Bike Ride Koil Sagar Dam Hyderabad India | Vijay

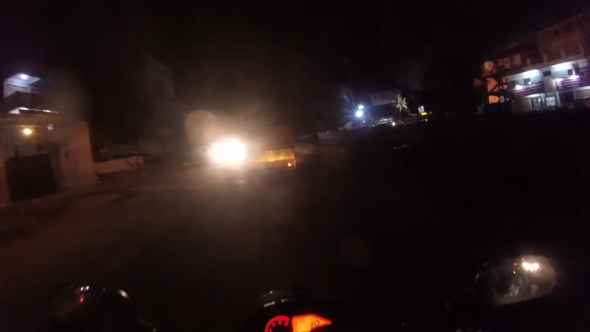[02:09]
Okay, I'm almost near to the meeting point.
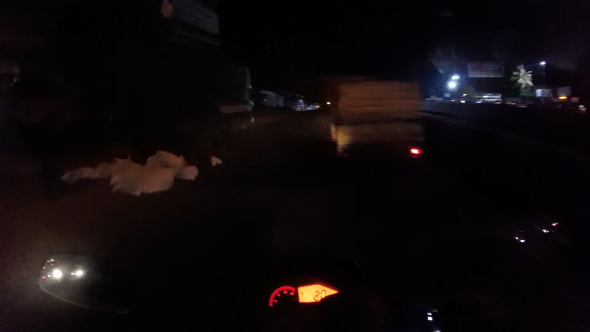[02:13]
So I have to take right from here. This junction is called Shadnagar Bangalore Highway something.
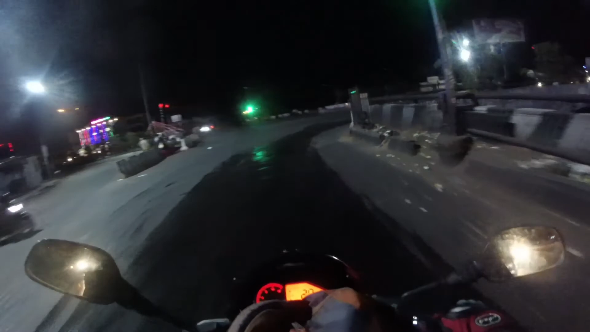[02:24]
I don't know. Mujhe kya malum hai bhai. Let me take a break here.
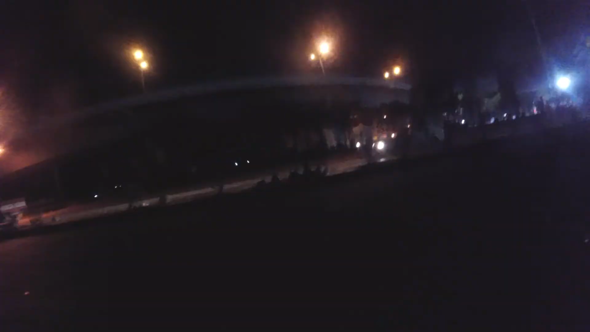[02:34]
I am at the meeting point. So he is Sai and one more Ravi. So Ravi sir is at the end of the bridge,
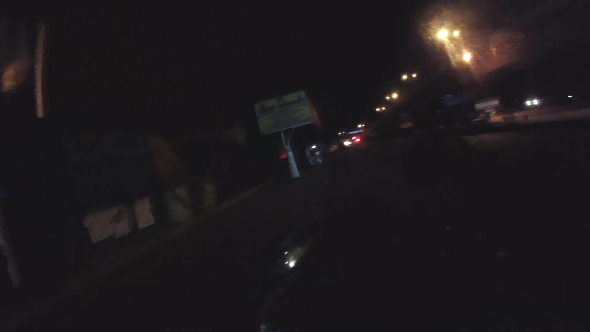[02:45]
just 200 meters ahead, and Sai is gearing up now.
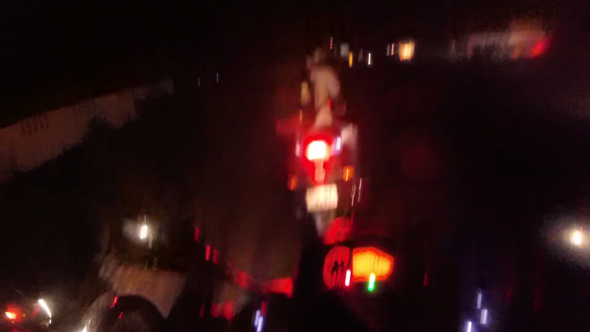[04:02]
హలో సాయి, చలో
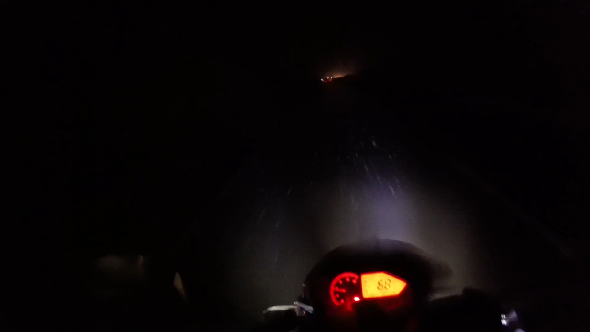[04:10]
టోల్ గేట్ ఇన్ ఆర్ రైట్. ఓ అండ్ ఇట్ స్టార్టెడ్ రైనింగ్ ఫ్రమ్ ద లాస్ట్ 40 kilometers. So we don't want to stop the ride, and the roads are getting speed. So even we are riding at a speed of 70 to 80 kilometers per hour, it's not bad, and my visor is not